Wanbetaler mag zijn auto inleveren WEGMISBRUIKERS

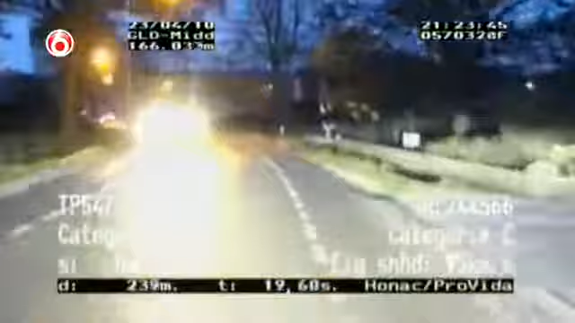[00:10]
Marcel heeft een trajectmeting gestart. Is hij hier toegestaan? Oh, 80. De eerste meting moet noodgedrongen worden afgebroken.
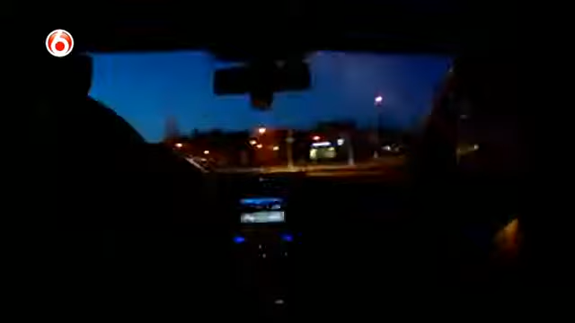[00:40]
De bestuurder heeft zijn bestemming bereikt en Marcel spreekt hem aan op zijn rijgedrag. Hallo, politie.